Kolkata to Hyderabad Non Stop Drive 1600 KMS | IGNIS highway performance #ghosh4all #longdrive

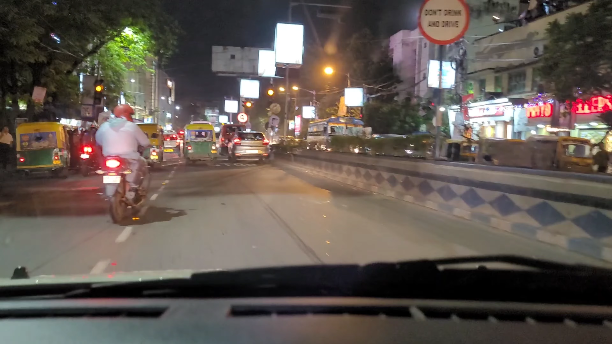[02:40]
सो अभी थोड़ा ट्रैफिक तो मिलेगा बिकॉज हम लोग शाम को निकले हैं, बट निकलने का मेन कारण ये है कि वाइजैक हम लोग थोड़ा जल्दी पहुंच जाएंगे तो थोड़ा रेस्ट लेने का टाइम भी मिलेगा.
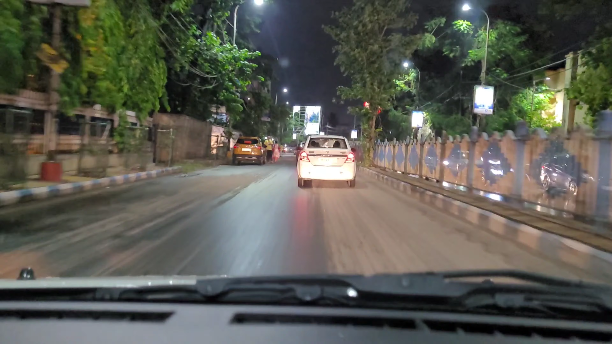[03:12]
लेक गार्डन्स सम्थिंग लाइक अ वन. इन 300 मीटर्स टर्न लेफ्ट ऑन टू डबोकी कुमार बोस सरानी लेक गार्डन्स रोड. सो फ्रेंड्स,
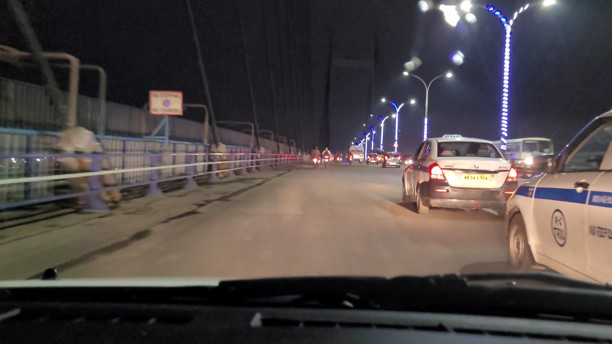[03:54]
नीचे देख. सो नीचे माँ गंगा बहुत ही प्यारा व्यू आता है रात के टाइम में.
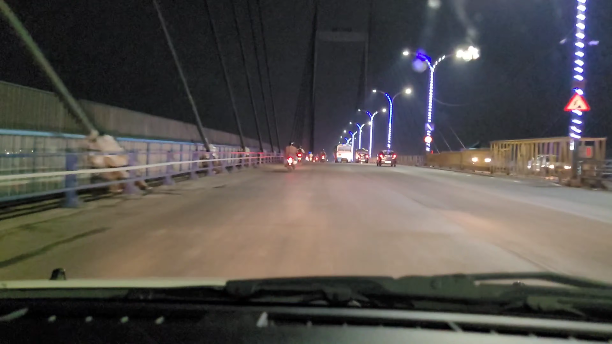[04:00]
मैं आपको दिखा नहीं पा रहा हूँ, कार चला रहा हूँ बोल के. सो हाँ, अभी हम लोग का यहाँ पे पहुँचने में अप्रोक्सीमेटली 1 घंटा तो लगी गया घर से. ट्रैफिक तो होगा, रात का टाइम है, ट्रैफिक होगा, बट ठीक है, नो प्रॉब्लम.
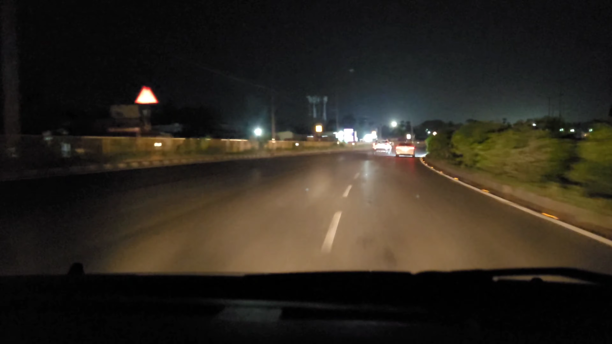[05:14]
काफी दूर हम लोग अभी आ चुके हैं।
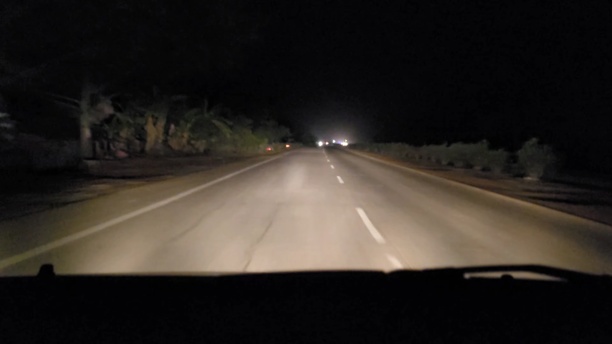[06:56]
तो ये देखो ये रोड का व्यू है, अगर मैं अपना हेडलाइट बंद करूं तो आप देखो कैसा है।
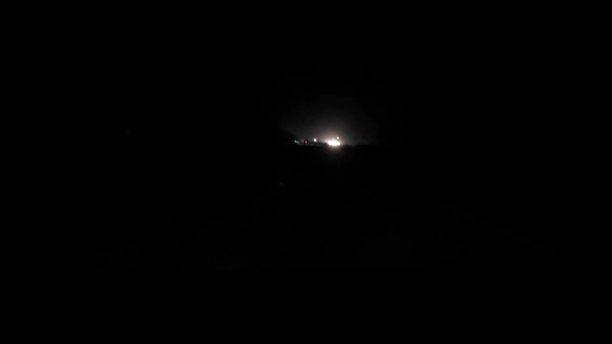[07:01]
सो फुल जेड ब्लैक रोड है। और ये वाला जो स्ट्रेच है ये थोड़ा सीमेंट वाला रोड है बोल के थोड़ा प्रॉब्लम होता है,
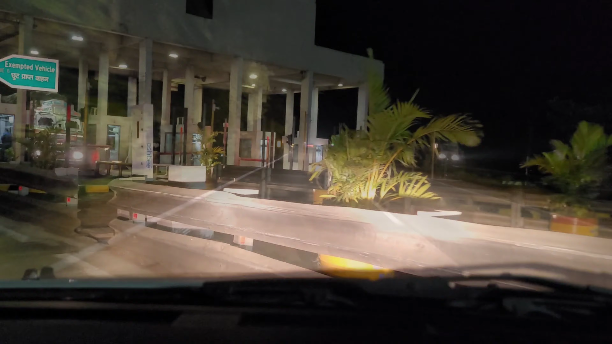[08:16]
सो फ्रेंड्स अभी हम लोग जो क्रॉस कर रहे हैं वो है बालेश्वर
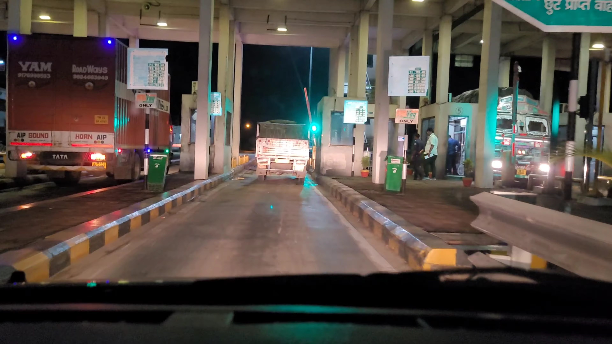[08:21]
खड़गपुर टोल प्लाजा,
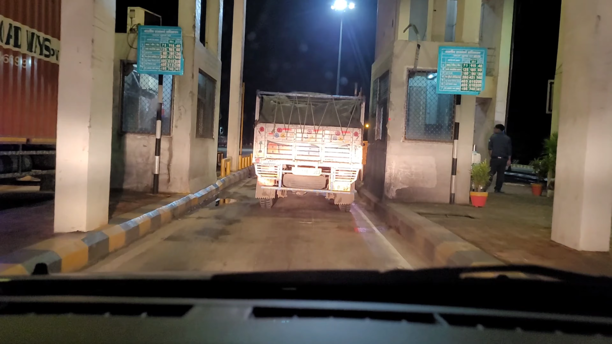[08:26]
और ये टोल प्लाजा क्रॉस करने में हमें अराउंड अभी 11:20 हो रहा है, सो इतना टाइम लग गया।
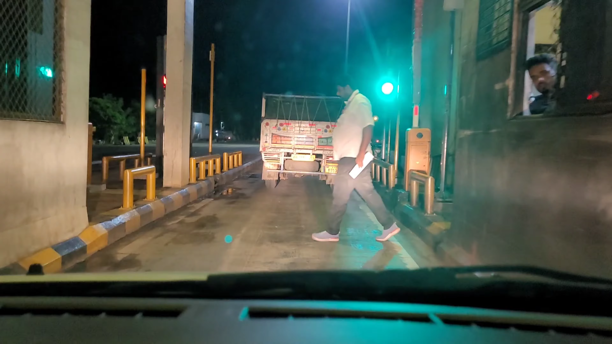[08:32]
और ये टोल प्लाजा के बाद हमारा अभी भी
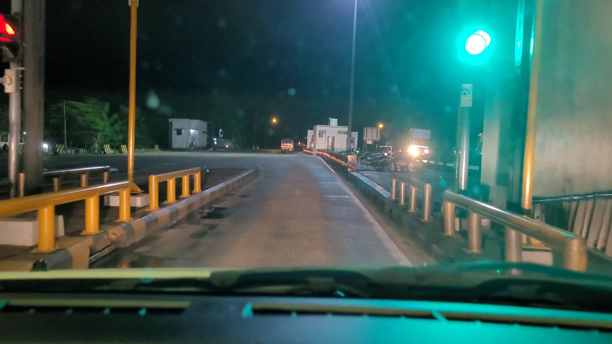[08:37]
भुवनेश्वर का टाइम दिखा रहा है 5:05, 5:05 और पहुंचने का टाइम है सुबह का 4:25। सो लेट्स कंटिन्यू। सो फ्रेंड्स अभी फाइनली हम लोग पहुंच गए हैं बालासोर।
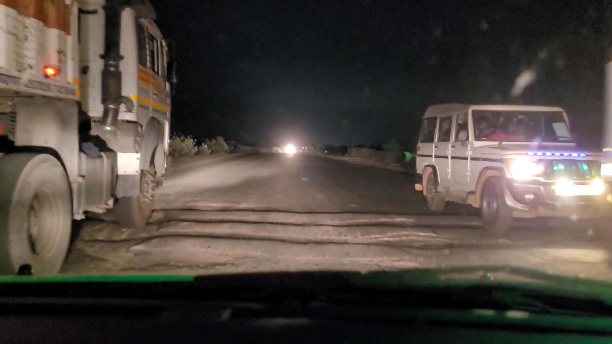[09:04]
सो बालासोर में आपको दिख रहा होगा रोड का डाइवर्शन वगैरह, ब्रेकर्स भर भर के ब्रेकर्स है, रोड का हालत भी थोड़ा खराब है। और अभी पक्का बज रहा है 12:10 रात का नहीं, अब तो सुबह हो गया, सुबह का 12:10 और हम लोग पहुँचे हैं बालासोर, शाम को 7 बजे निकले थे। और अभी
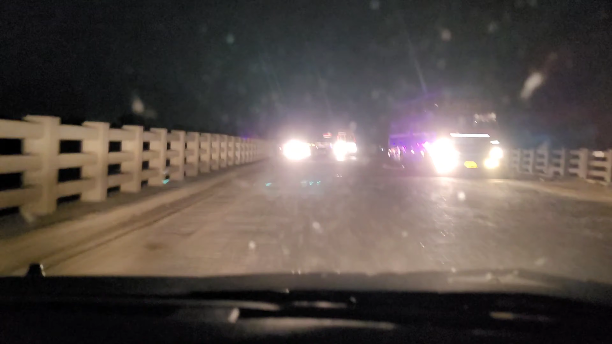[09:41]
सो एक बार ये बालासोर क्रॉस हो गया तो देन द हाईवेज आर प्रीटी गुड।
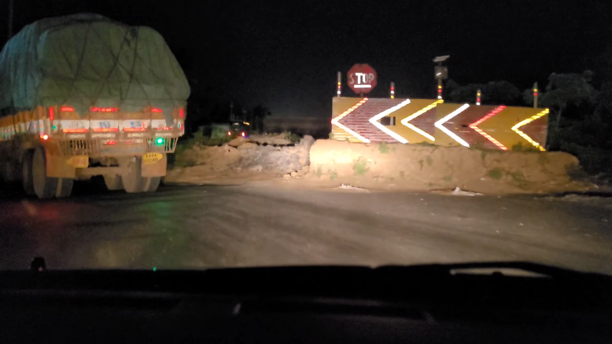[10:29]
सो ये रहा बालासोर का डाइवर्शन,
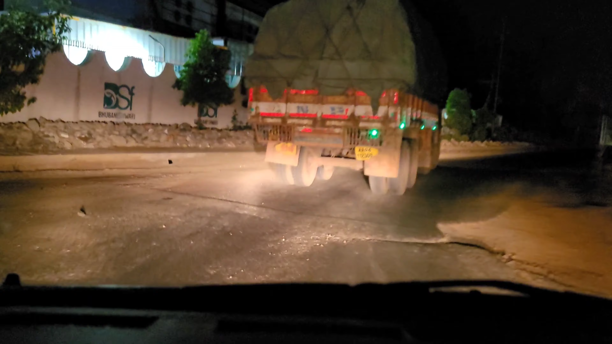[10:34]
और काफ़ी बड़ा बड़ा है यार, मतलब अभी ये पता नहीं चलेगा।
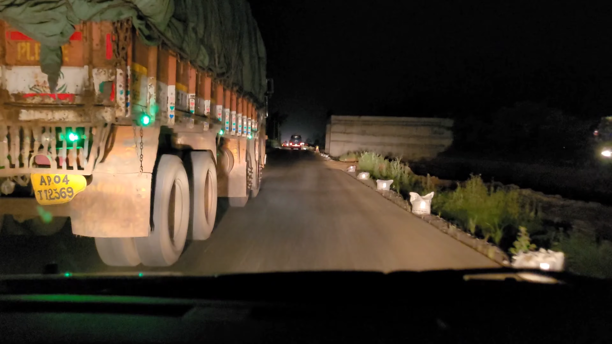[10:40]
सो फ्रेंड्स, अभी बज रहे रात के 2 और फिर से एक टोल प्लाज़ा क्रॉस किया, और थोड़ा सा रेस्ट लेना ज़रूरी है।